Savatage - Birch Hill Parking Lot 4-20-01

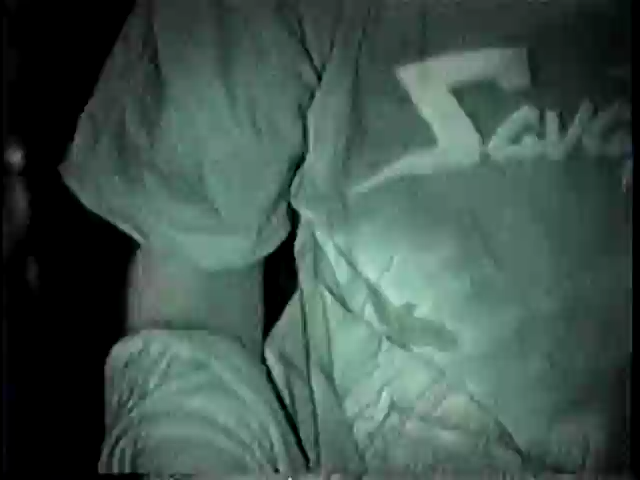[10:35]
I'm just waiting for the other All right, put my night vision on there we go other three guys to sign look at this night vision shit